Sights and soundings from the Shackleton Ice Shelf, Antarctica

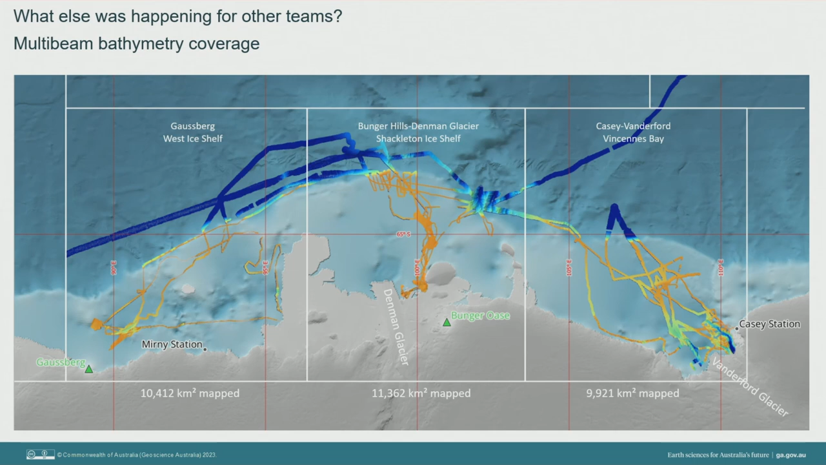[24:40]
So the multi-beam technicians acquired and processed a total of 134,000 square kilometres of seabed mapped, including the transits.